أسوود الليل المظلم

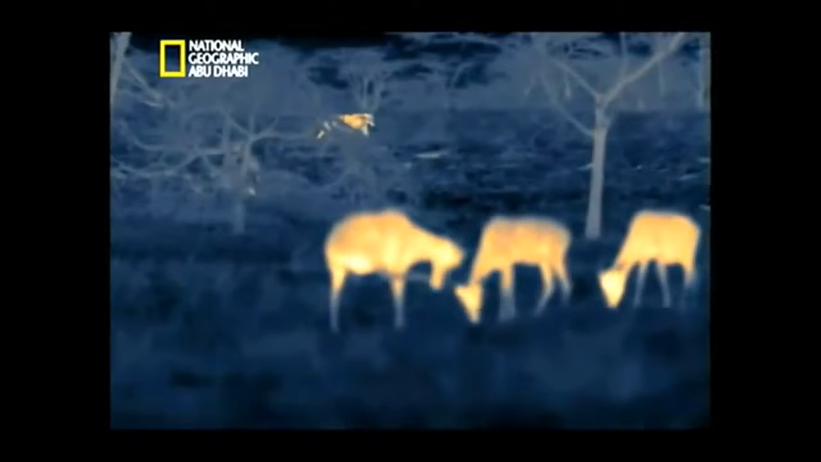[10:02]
ولكن العشب الجاف يجعل الحركة من دون صوت صعبة على اللبوة
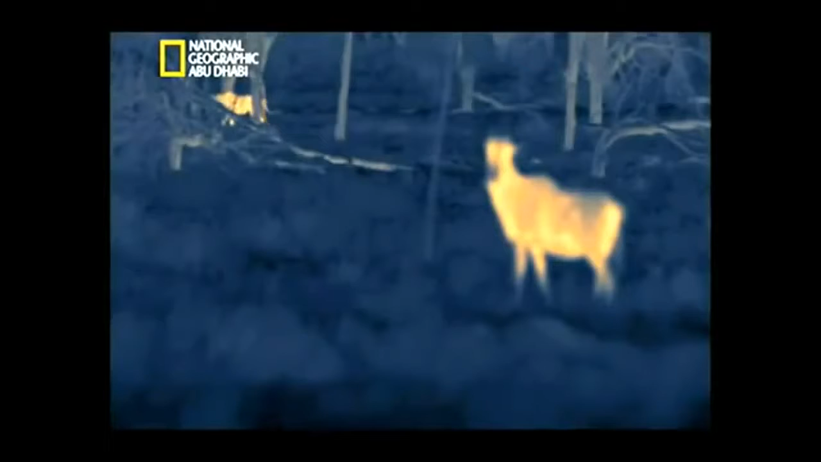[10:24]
تصغي الحيوانات العاشبة لكي تسمع ادنى حركة اصبحت اللبوتان تحاصران القطيع من الجهتين
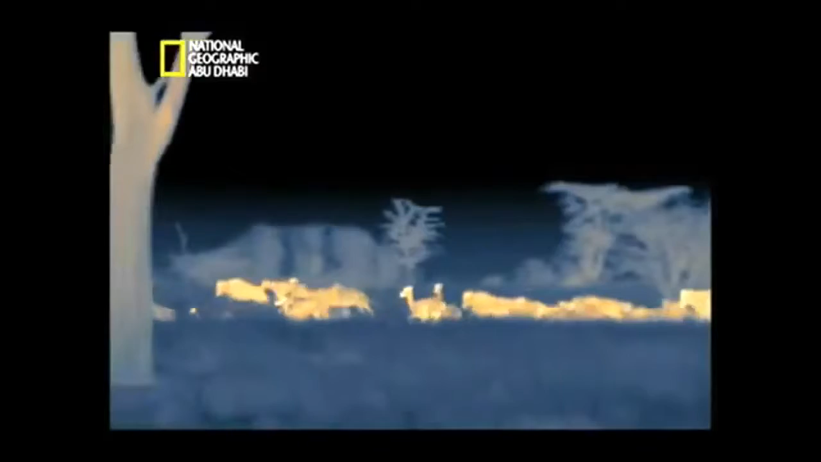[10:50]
وتبدأ اللبوة المطاردة بالحركة تدفع خطواتها الثقيلة القطيع باتجاه اللبوة الصيادة
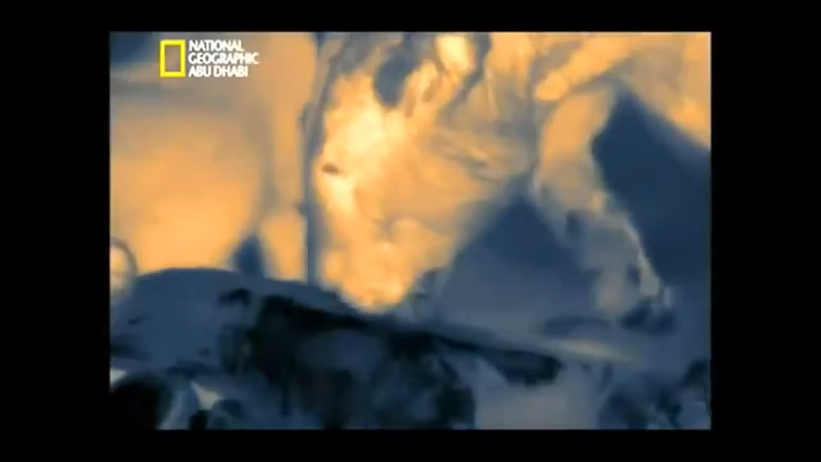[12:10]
تتلقى الجراء درسا في التشريح انها تشم وتلمس وتتعلم التعرف الى التوبي
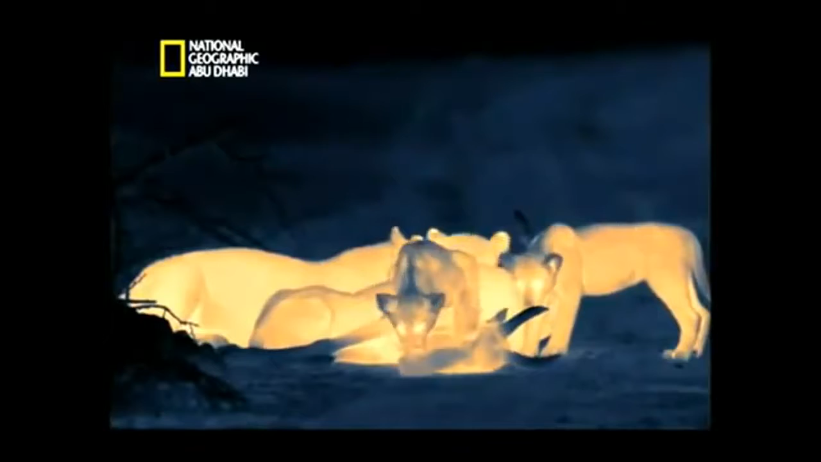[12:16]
تستطيع التدرب على حركات القتل التي ستحتاج اليها
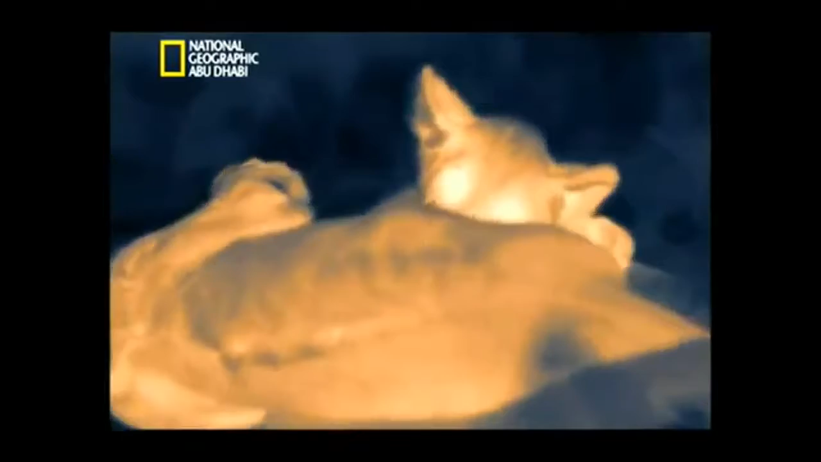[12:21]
لاحقا في هذا العمر اللعب مع طعامها جزء مهم من تعليمها لكن لن تدعها امها تقترب من طريدة الا بعد مدة
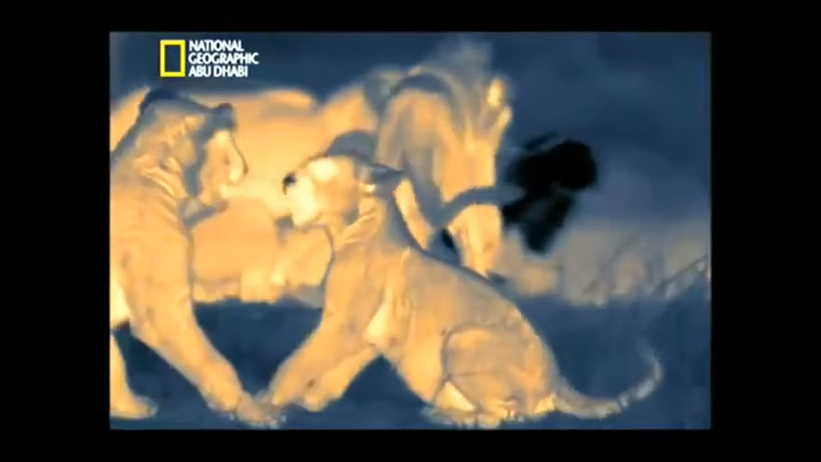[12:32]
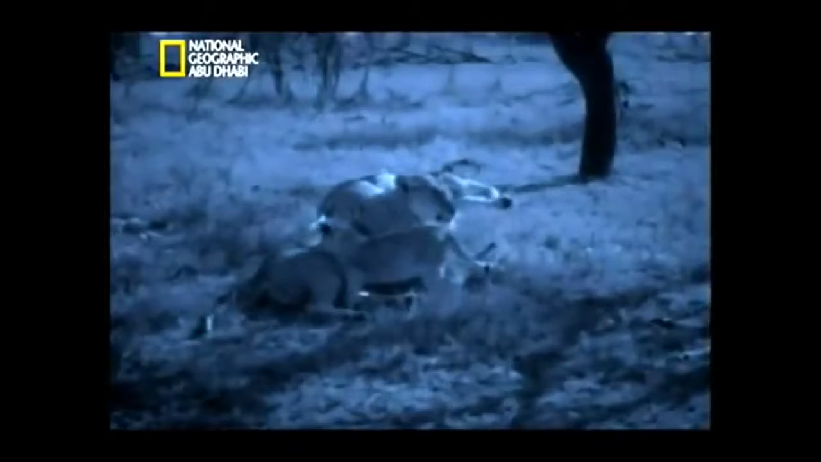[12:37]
في هذه الاثناء تكمل وجبة اللحم بقليل من الحليب قبل الخلود الى النوم
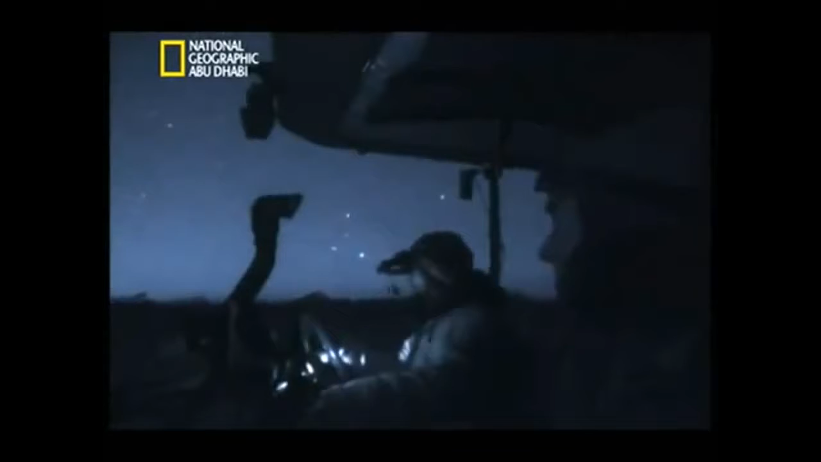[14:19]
هذا عمل جيد حتى والقمر بدر كان تصوير سلوك
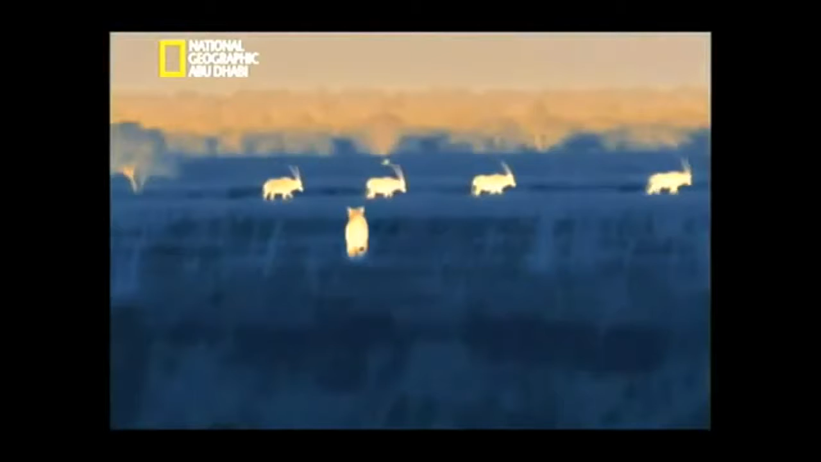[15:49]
بدأت هذه الاشبال توا بمعرفة الحيوانات التي تستطيع اكلها او حتى شكلها تقترب لكي تحظى بنظرة افضل
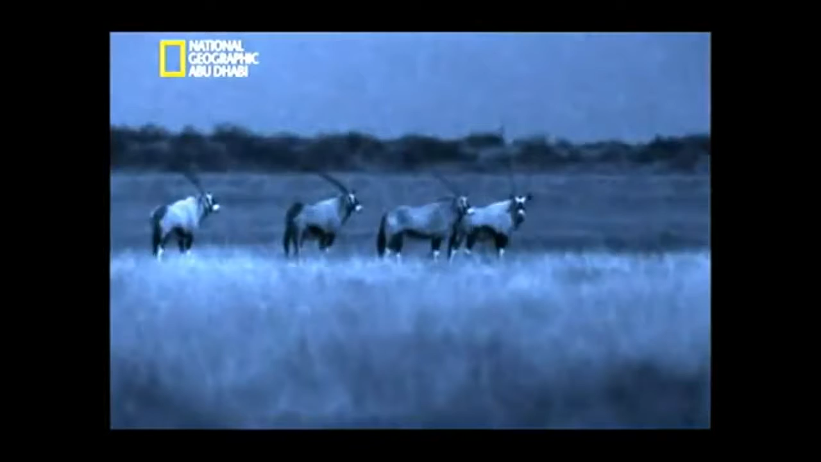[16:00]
قد تكون هذه فرصتها الاولى للقيام بنشاط حقيقي
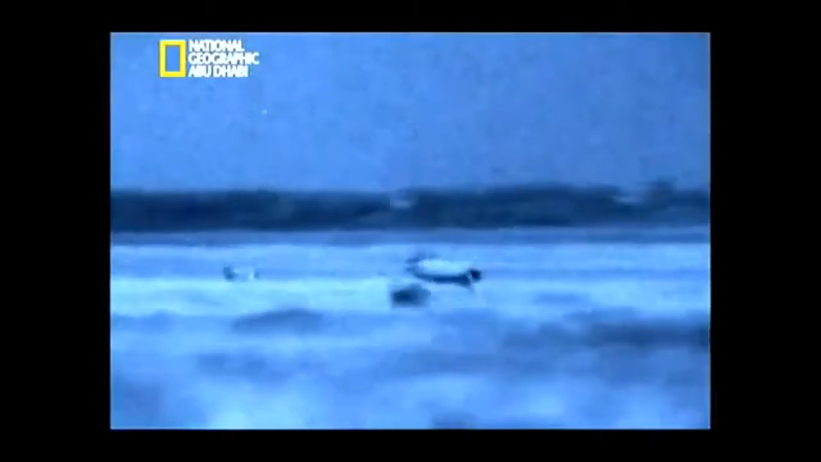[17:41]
تحت ضوء القمر الساطع يرى اللبوة وهي تندفع بقوة فيرقد غاربا تصل سرعة اللبوة الى 80 كم في الساعة ولكنها لا تستطيع الحفاظ عليها سوى بضع ثوان بعكس المارية
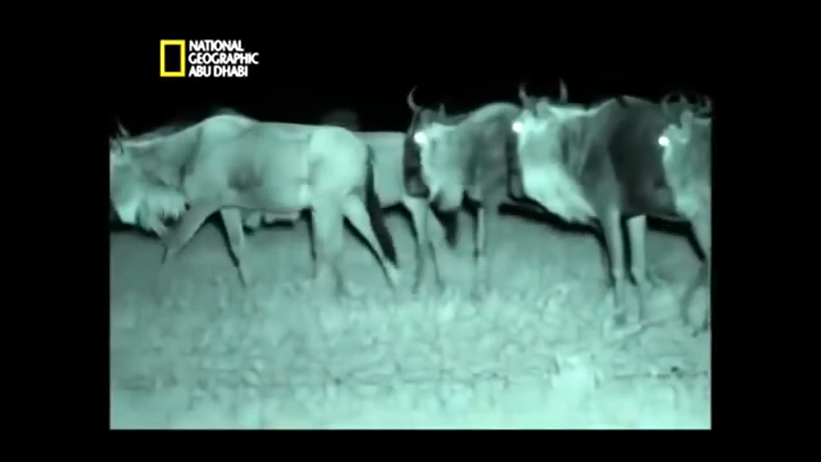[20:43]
حيوانات النو متوترة لا تستطيع أن ترى بعيدا في هذا الظلام
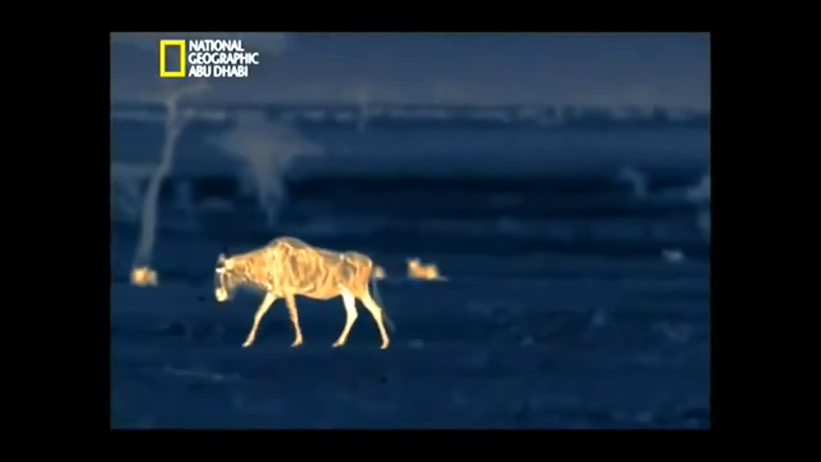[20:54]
موقع الأسود المنخفض يمنحها أفضلية حاسمة تحت ضوء النجوم
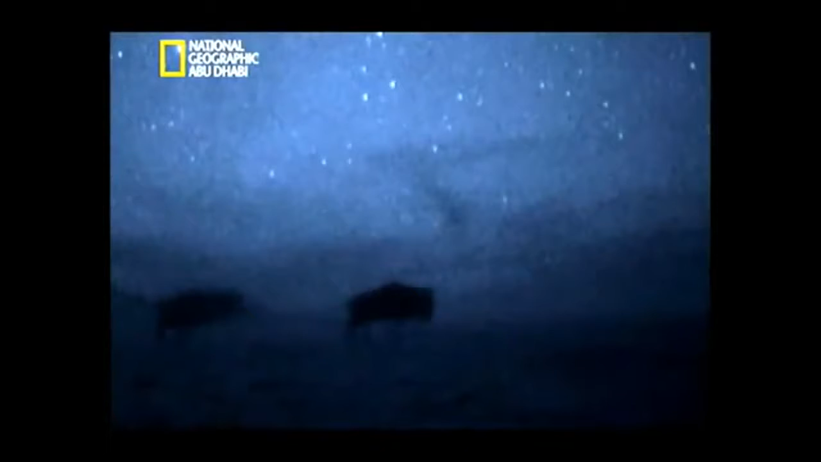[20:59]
تستطيع أن ترى حيوانات نور وكأنها صورة ظلية
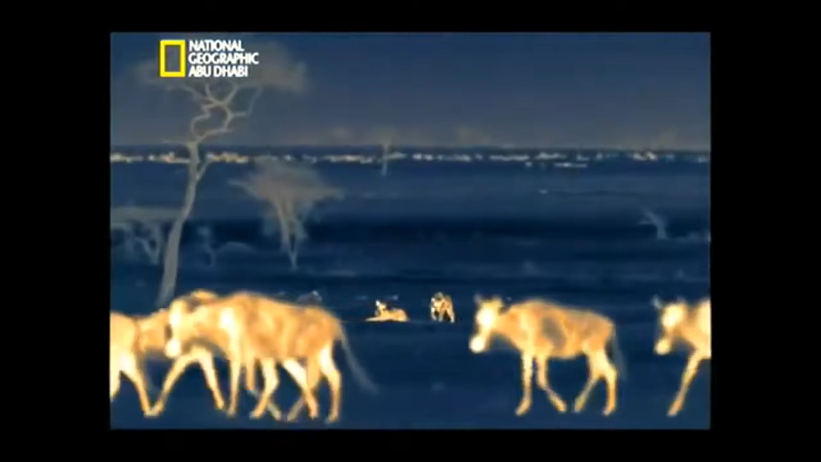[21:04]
لا تستطيع إحدى الإناث مقاومة القيام بمبادرة وينضم أخوها إليها
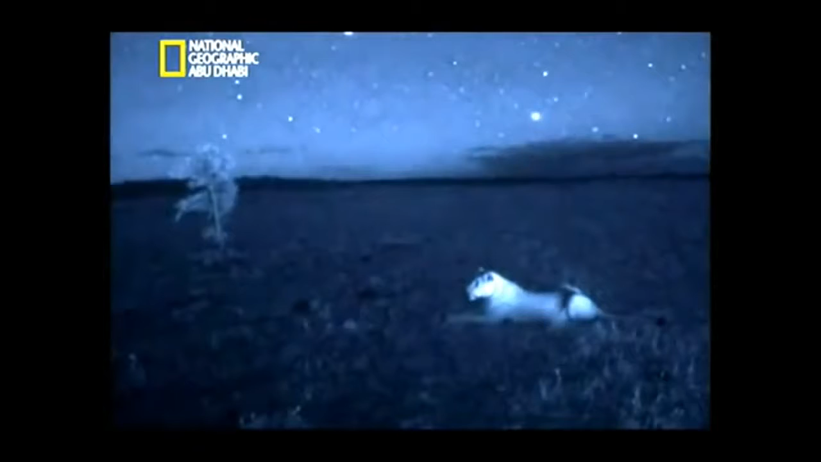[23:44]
إلا بمساعدة الأشعة تحت الحمراء أو آلة التصوير الحرارية
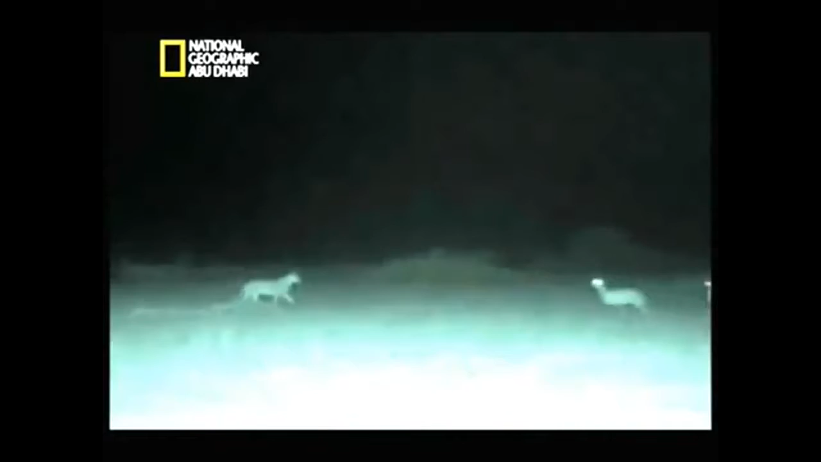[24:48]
تعرف الجراء بأن أمر ما يحدث من صوت الحوافر مؤكد أن أمها قتلت فريسة لأنها تفعل ذلك عادة
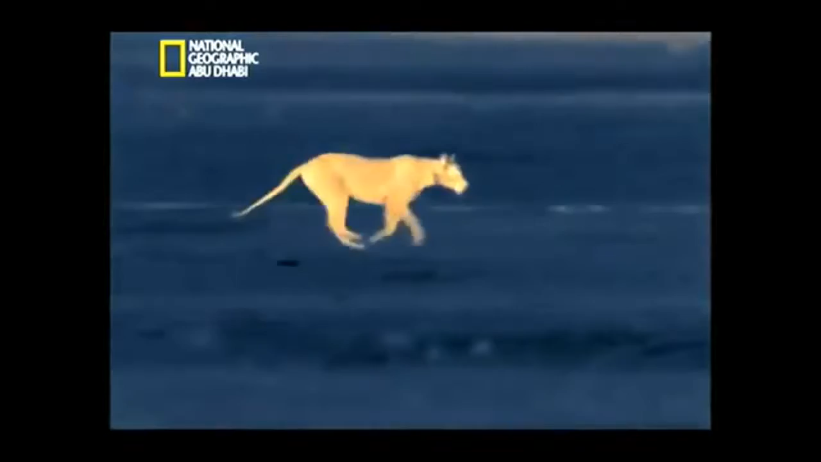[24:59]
عليها أن تتوجه إلى مصدر الصوت
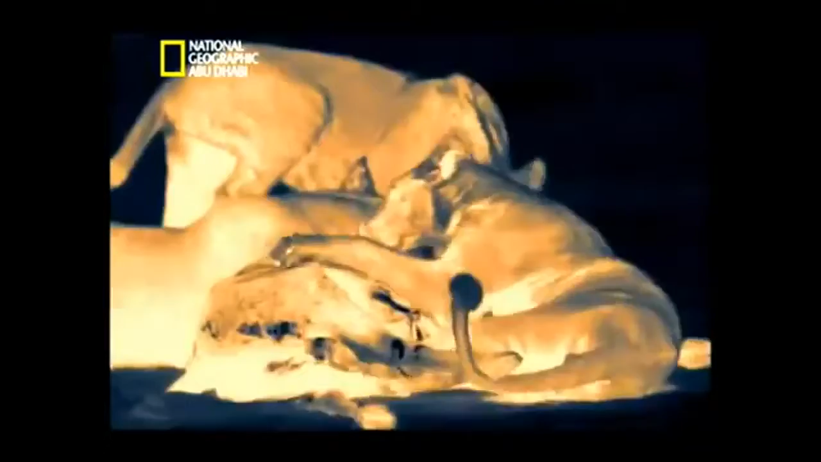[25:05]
حين تصل الأشبال تجد أن أمها لا تزال تخنق النو
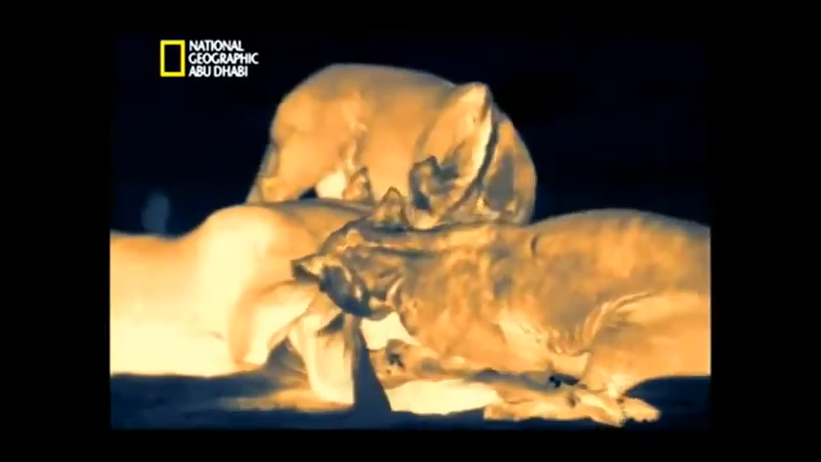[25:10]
تظهر عدم نضجها عبر اللعب معها قبل أن تبدأ بأكلها
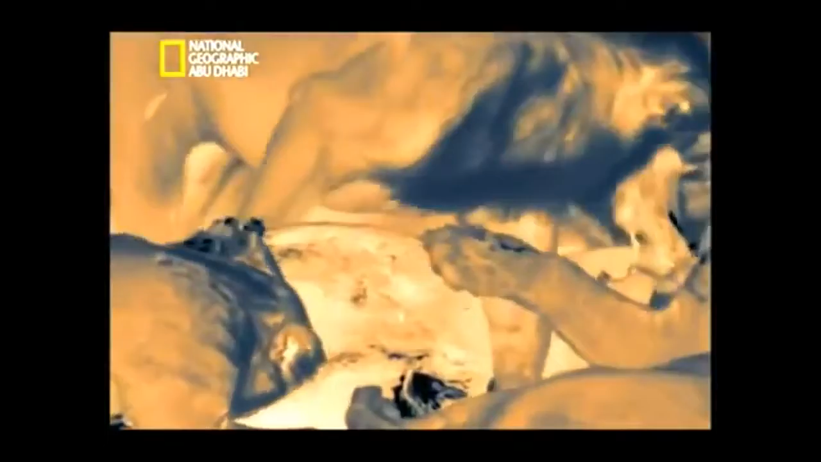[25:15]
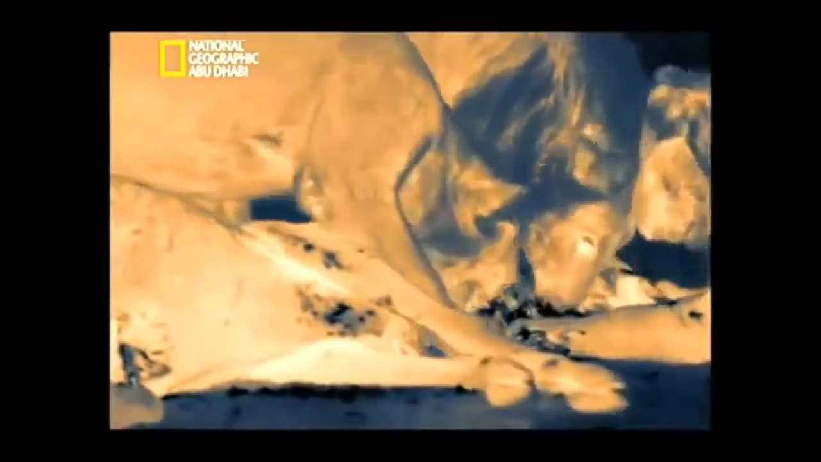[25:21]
ستأتي عليها خلال نصف ساعة نظرا لأنها فطمت تماما
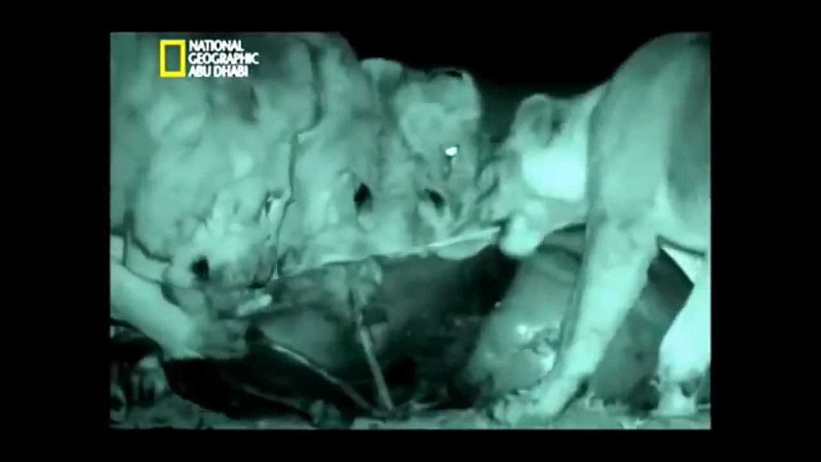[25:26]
هذه الأسود الصغيرة بدأت تعرف فريستها ولكن
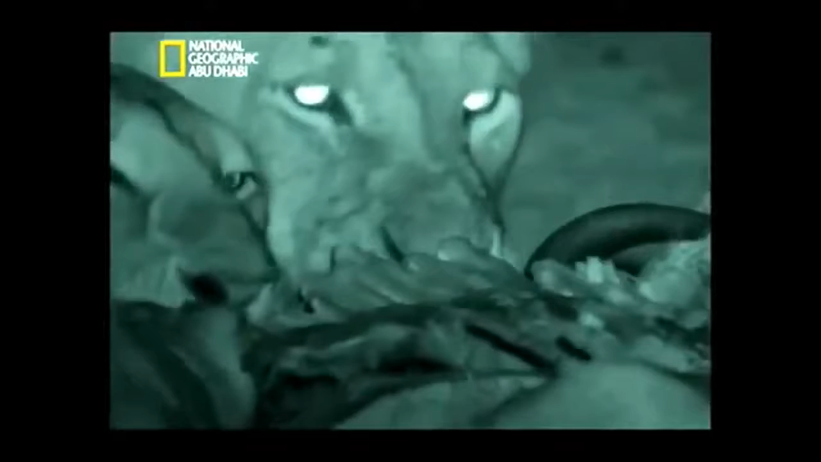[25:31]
عليها أن تراقب أمها بدقة في المستقبل بل لأنها لن تظل تؤمن الطعام لها لنأمل أن تتمكن من مضاهات مهارة أمها في